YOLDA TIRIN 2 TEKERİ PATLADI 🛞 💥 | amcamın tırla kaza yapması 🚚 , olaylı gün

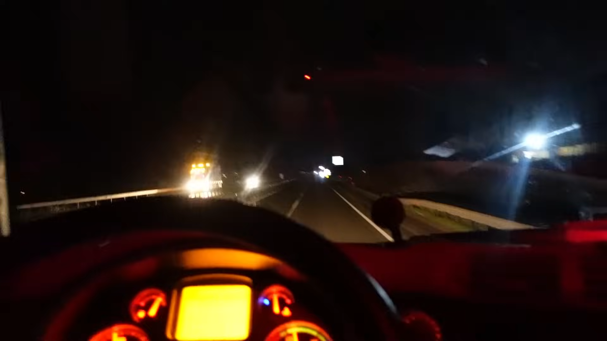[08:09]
Bak şimdi uzunlarına bak bu tırın. Üf, ne vuruyor lan. Bak biri daha uzun yaktı, tamam özür dilerim.
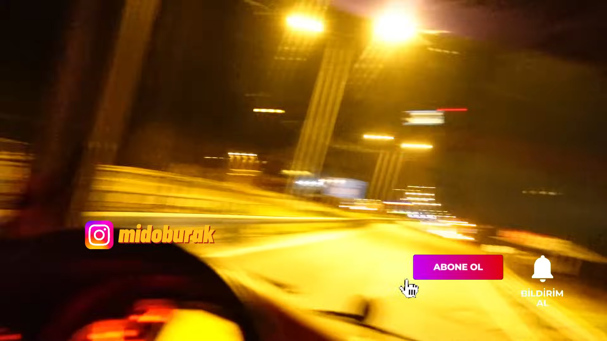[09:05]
O kadar dar bir köprü ki bak sol taraftan biri uçmuş gibi zaten. Allah göstermesin, gerçekten çok berbat bir köprü orası. Yalnız ayağım yandı şu anda. Oradan fren pedalına sıcak vuruyorum.
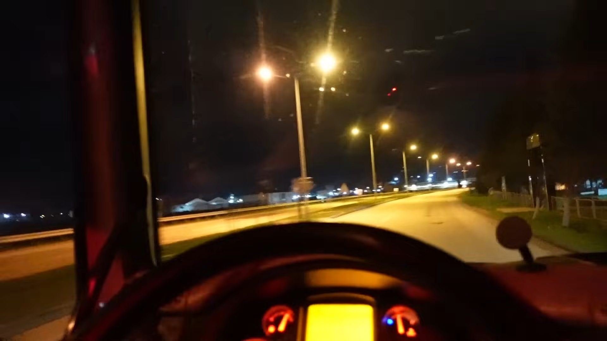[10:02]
Çukur. Girmedim. Keşke bu çukurlara girmeme huyuma ince yanaklı kara kızım Yaren'ine de dikkat etsem.
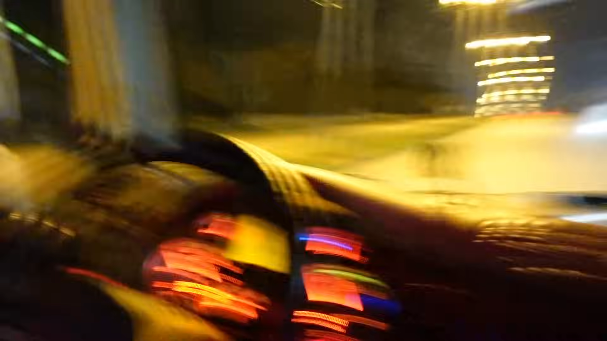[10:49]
Bak trafik polisi abi orada duruyordu.